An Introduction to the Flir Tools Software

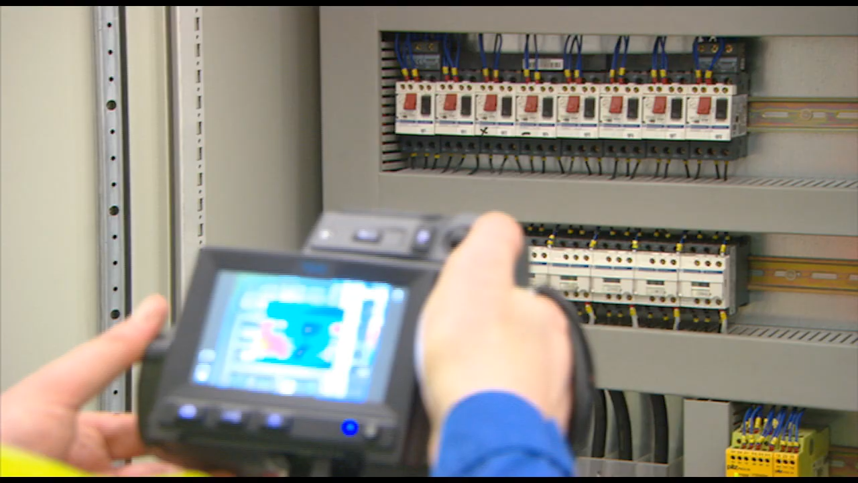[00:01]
Thermal imaging cameras have evolved into widespread tools for a wide variety of applications.
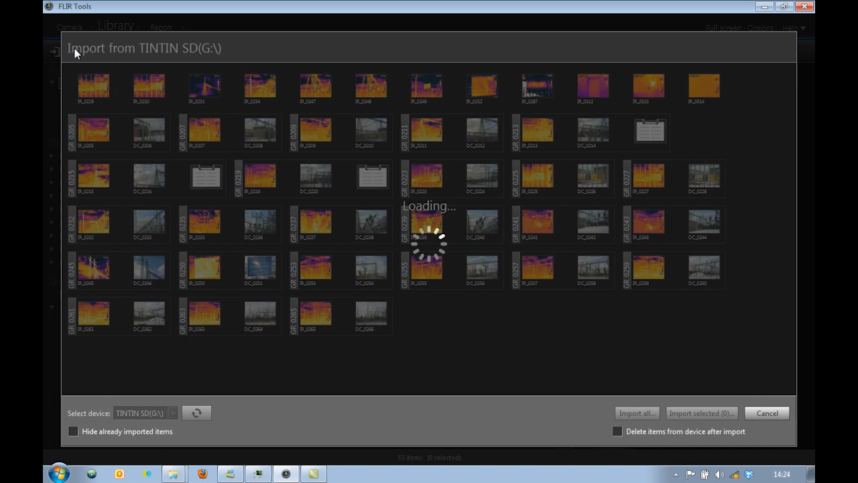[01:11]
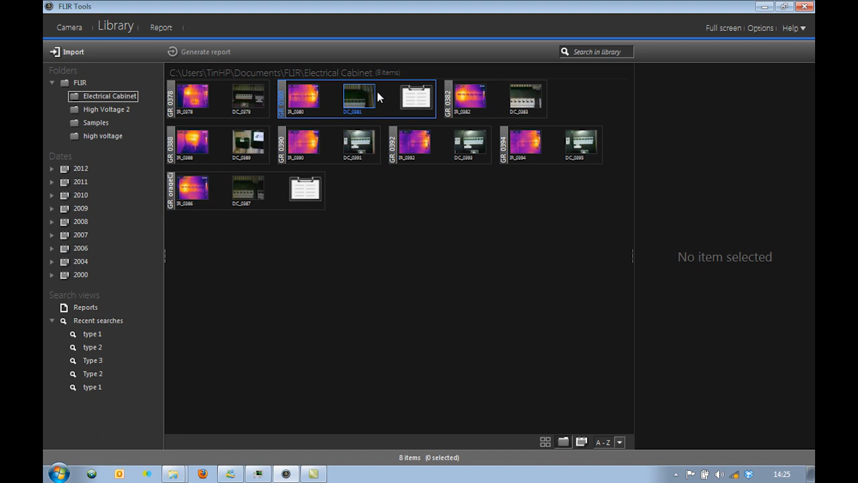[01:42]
When clicking on a group in the library view, all items including text comments become visible in the viewing pane.
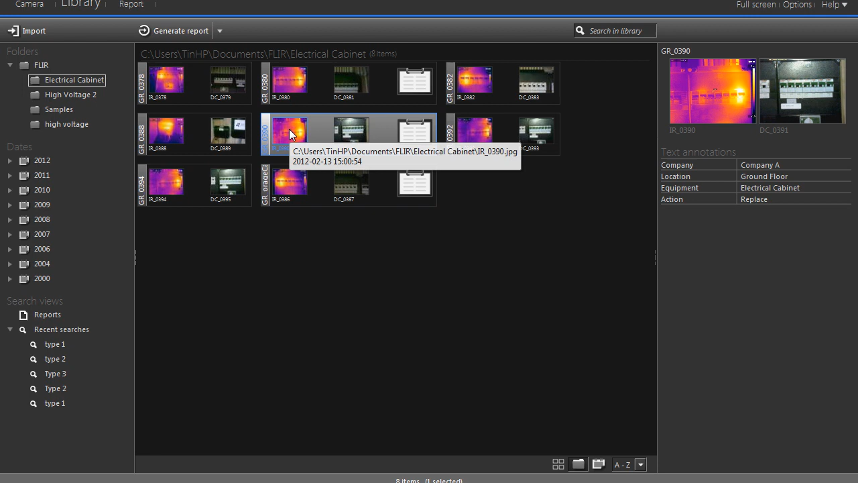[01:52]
When clicking on the thermal image only, details such as emissivity settings and ambient temperature become visible. FLIR Tools contains a lot of analysis features. Just double click on an image and put the measurement tools you need. Spots, line profiles, areas, it can all be added.
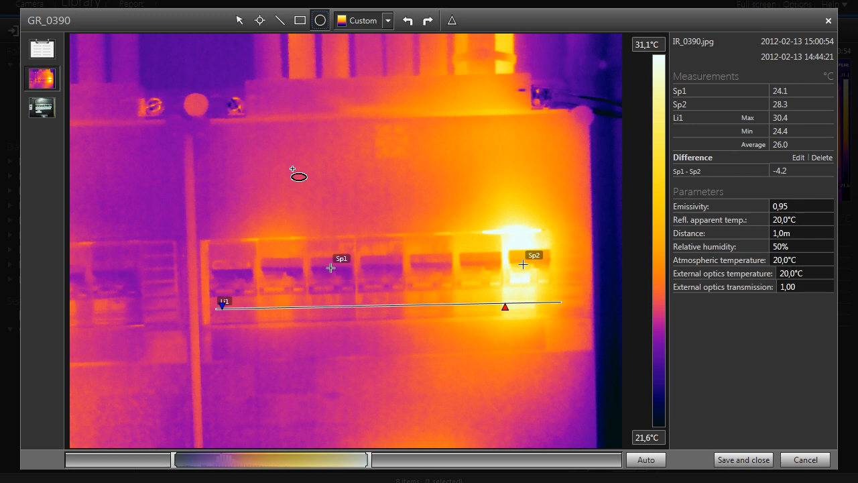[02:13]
On screen: scale top 31.1°C, scale bottom 21.6°C
The results become immediately visible in the results table.
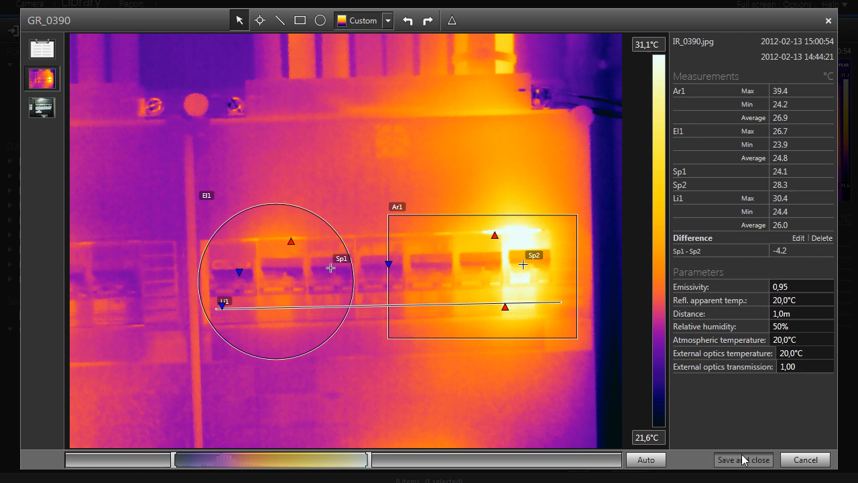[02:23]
On screen: scale top 31.1°C, scale bottom 21.6°C
You can also change color palette, adjust level and span and rotate images.
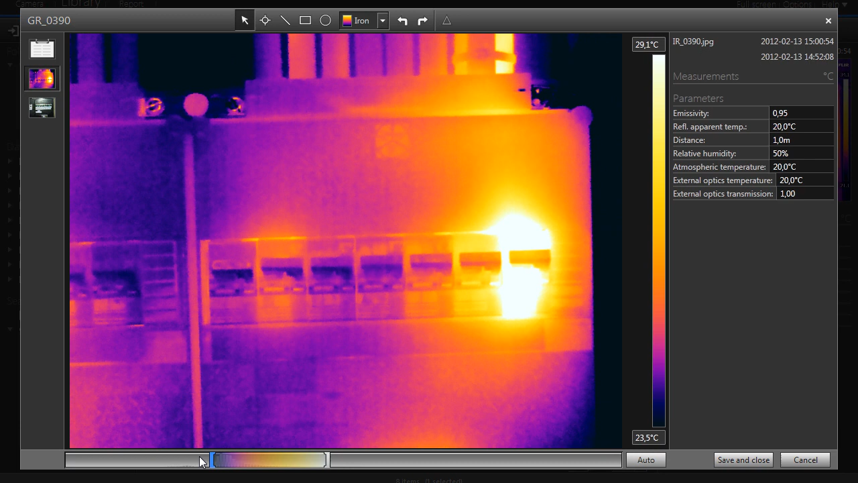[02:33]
On screen: scale top 29.1°C, scale bottom 23.5°C
Creating image sheets is easily done in FLIR Tools.
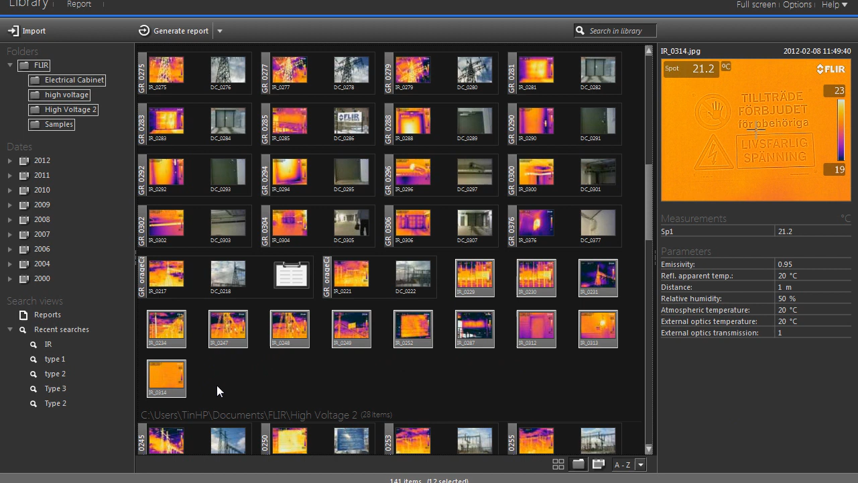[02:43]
Just select the images you'd like to see on the sheet and click the Create Image Sheet button.
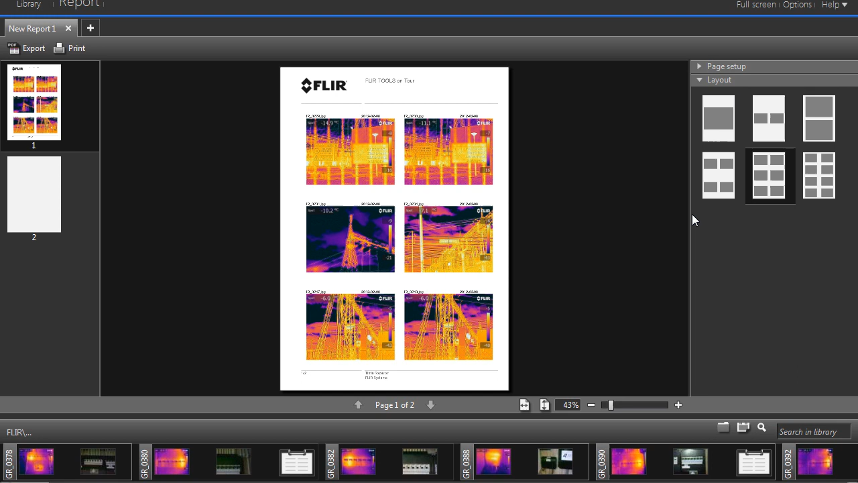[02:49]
The number of images you'd like to see on each sheet can be easily modified.
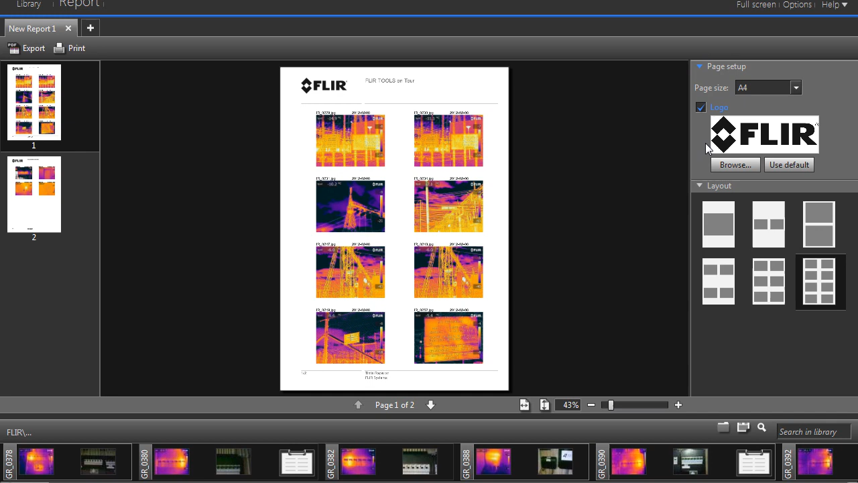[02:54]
Creating reports is equally easy.
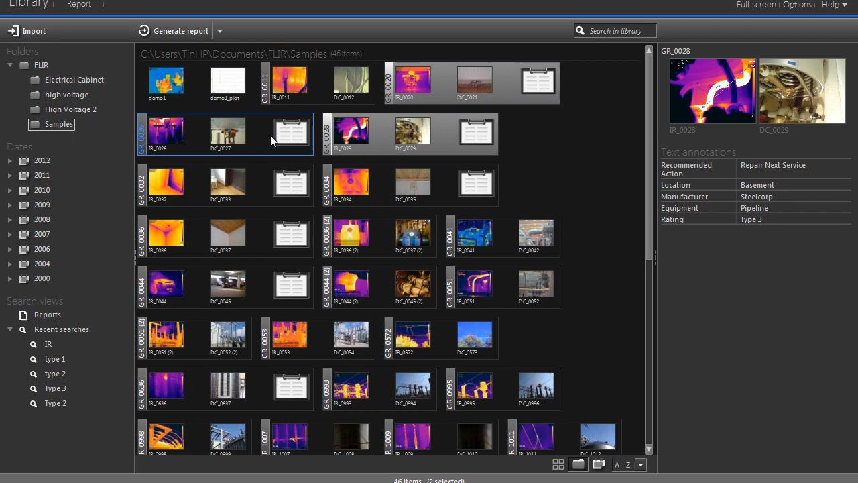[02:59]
Select the images you need and create the report.
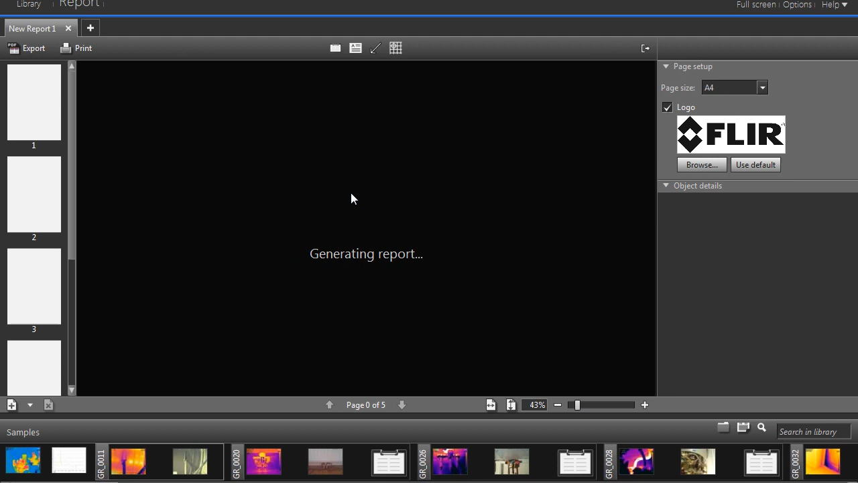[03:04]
Thermal and visual images, results tables, text annotations,
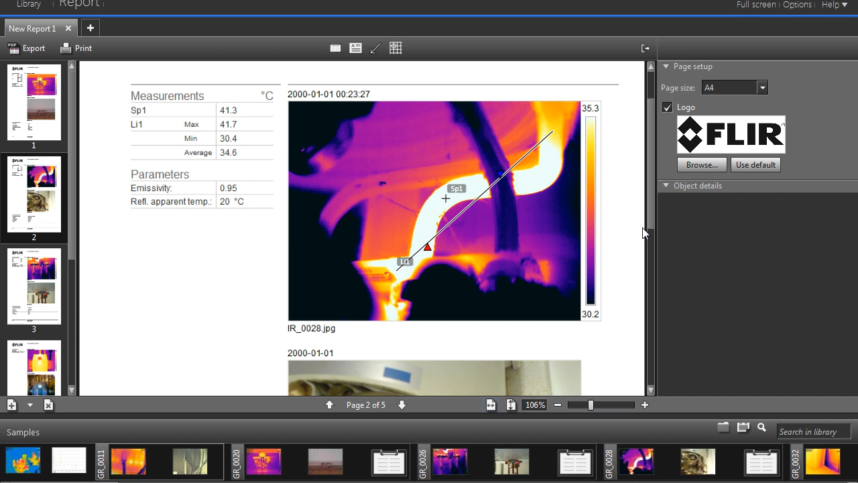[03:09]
On screen: spot 41.3°C, max 41.7°C, min 30.4°C
they're all automatically included in the report.
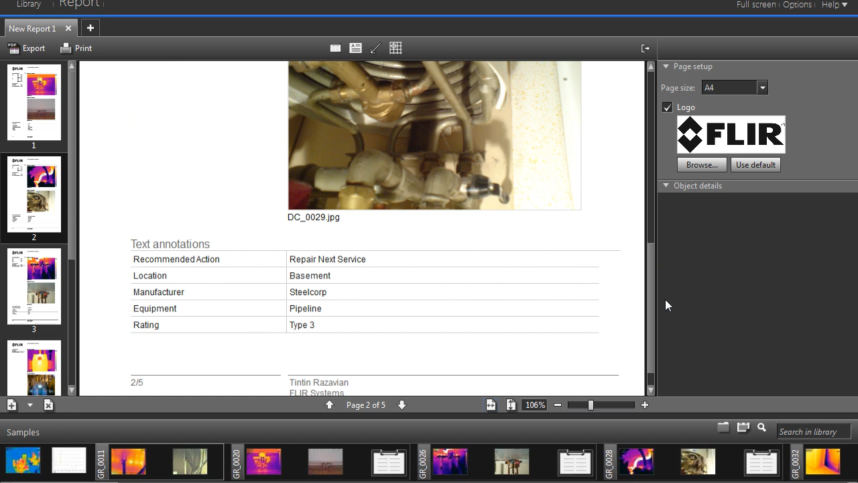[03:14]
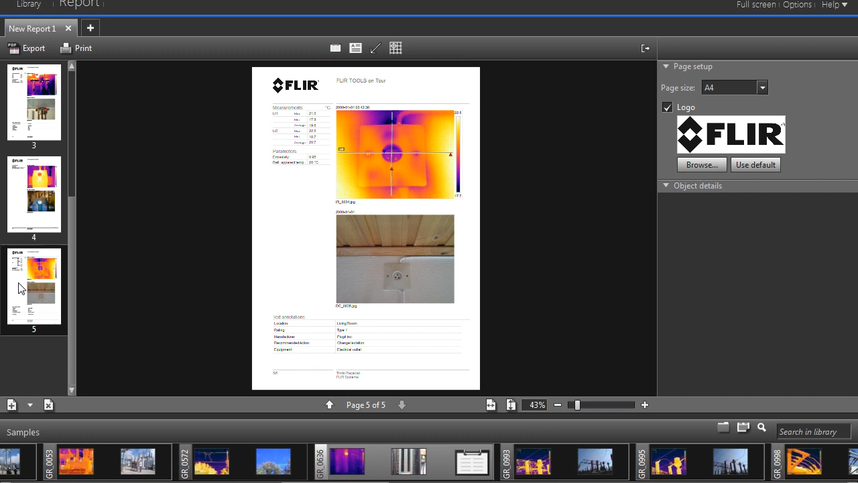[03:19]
Multiple report templates are available and can be combined in the same report.
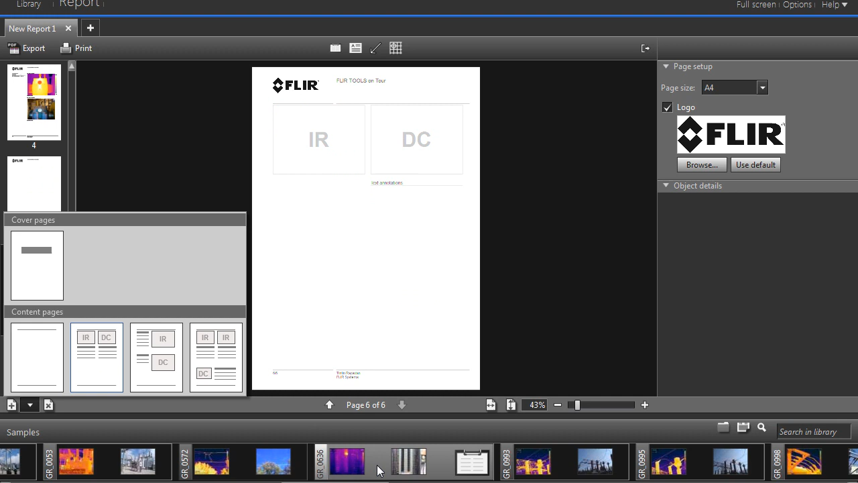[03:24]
If you've missed or would like to add a few more images to the report, you can do that by just dragging and dropping them from the film tray.
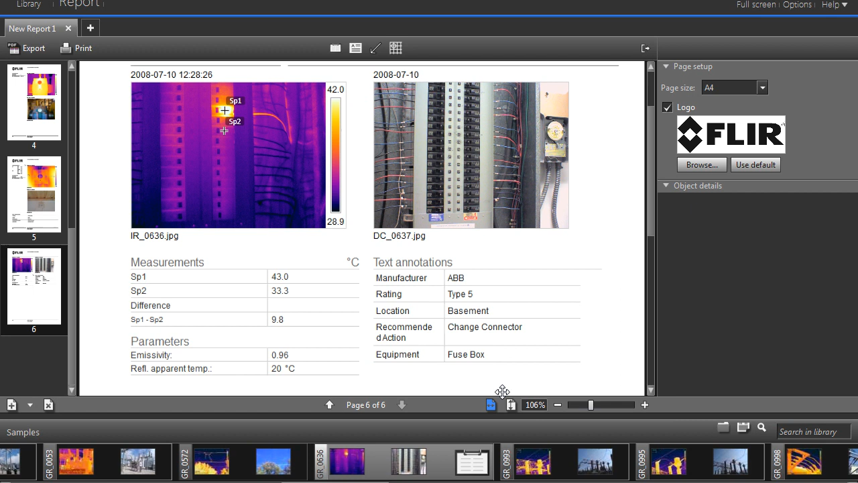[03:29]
You can also create reports by selecting images in the film tray.
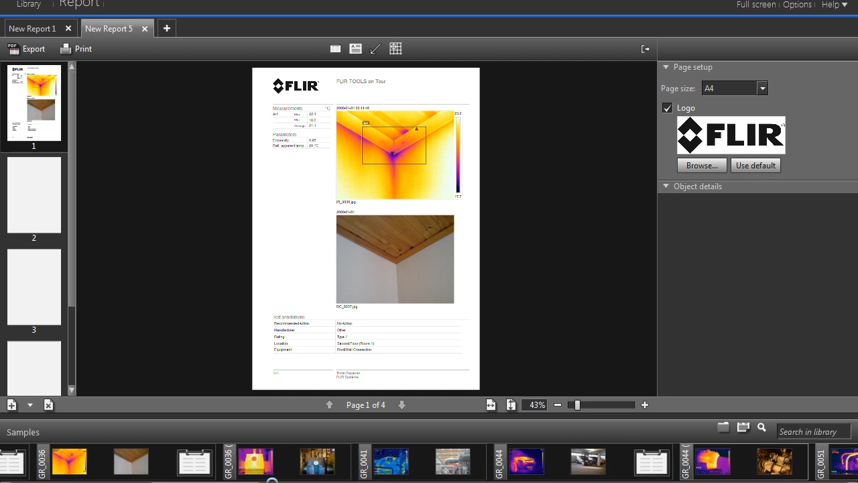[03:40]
Just select the images you need, right click and create report.
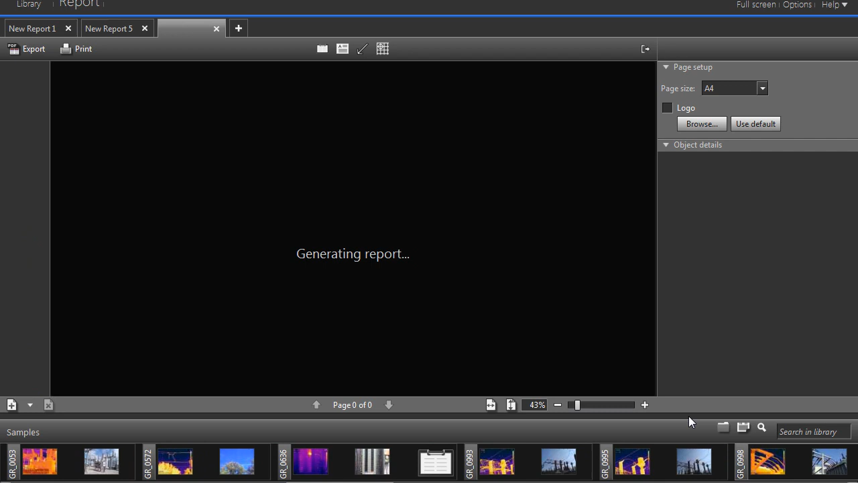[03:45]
Several reports can be open at the same time.
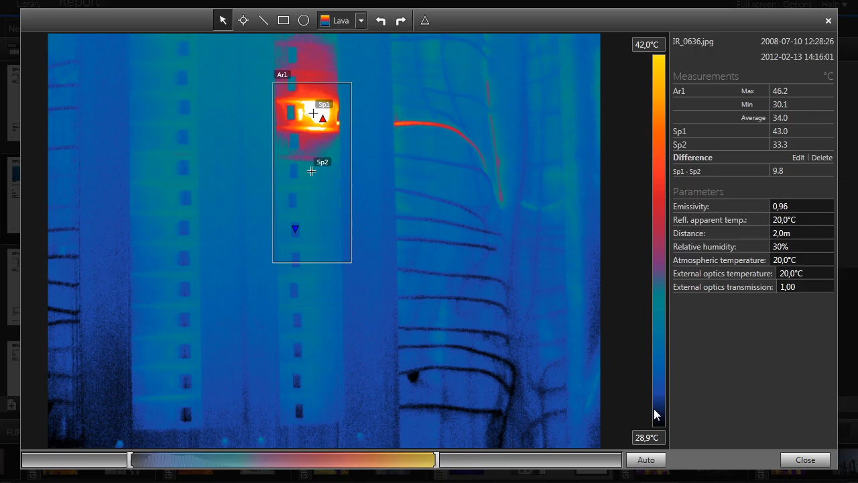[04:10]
On screen: max 46.2°C, min 30.1°C, scale top 42.0°C, scale bottom 28.9°C
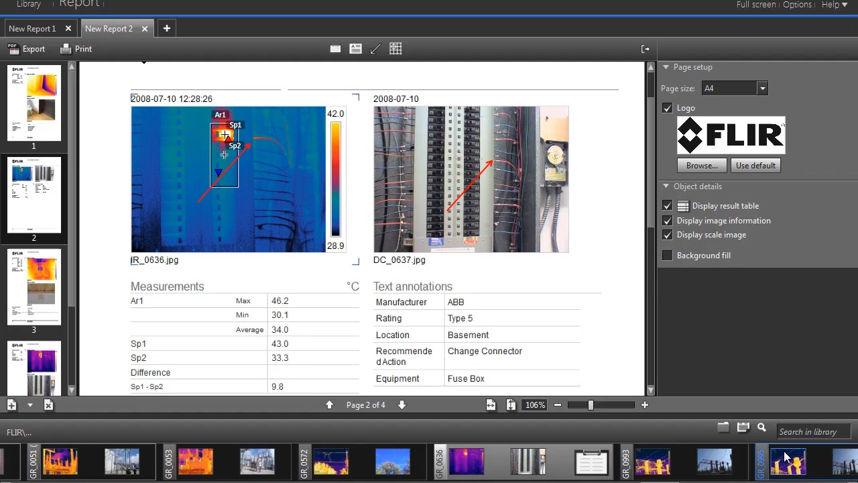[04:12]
On screen: max 46.2°C
You can add text fields to add your conclusions or recommendations.